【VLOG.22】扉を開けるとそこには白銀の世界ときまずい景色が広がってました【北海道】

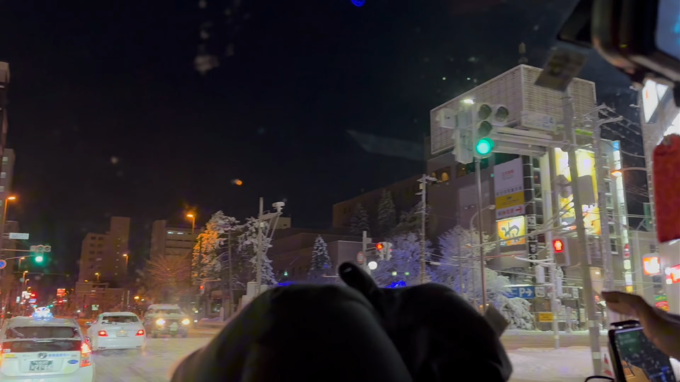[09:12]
でもなんかこういう北海道って一度も見たことがなかったんで、なんか嬉しいっすわ、
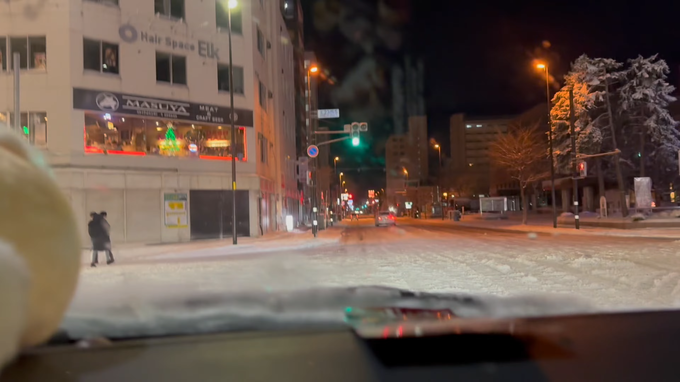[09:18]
これよ、 これよって感じっすね、 北海道と言ったらこれよ、 獅子王来ました